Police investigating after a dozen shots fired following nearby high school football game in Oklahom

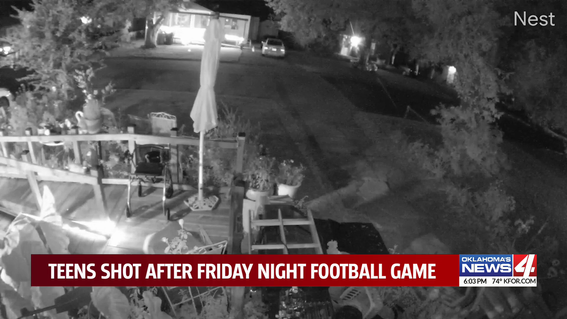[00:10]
Surveillance video capturing the sound of about a dozen gunshots fired in a neighborhood near a football game. The 911 calls pouring in. Hi, I just heard like 12 gunshots.